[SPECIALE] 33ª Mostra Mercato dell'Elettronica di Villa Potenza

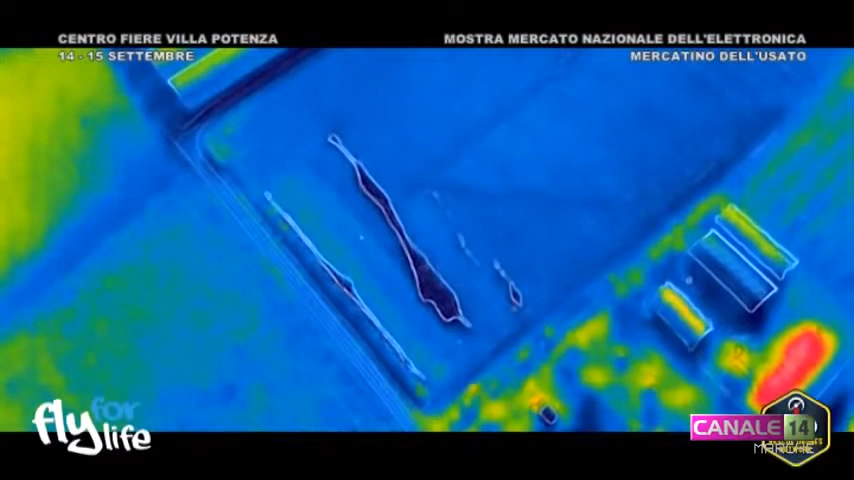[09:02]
e cercare persone o comunque punti caldi nel caso dello spegnimento degli incendi,